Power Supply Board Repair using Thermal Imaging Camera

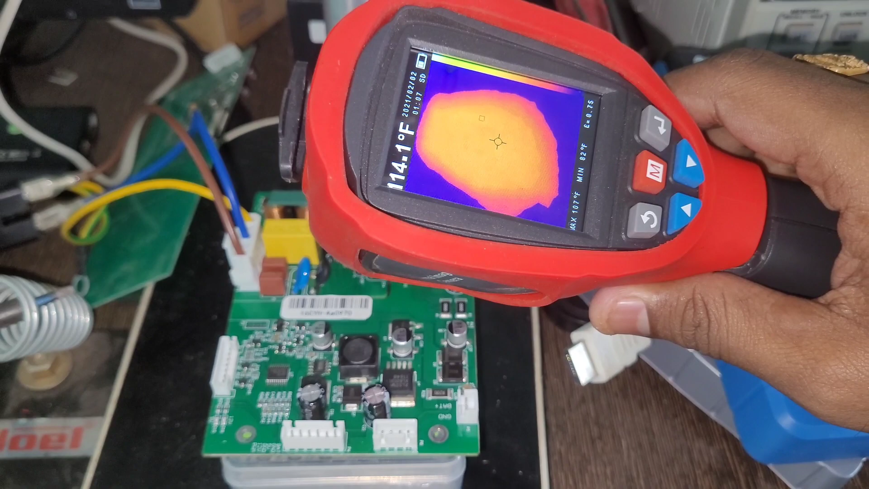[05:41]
On screen: spot 114.1°F
right right in the MOSFET so this MOSFET is having a heating spot so let's switch off and then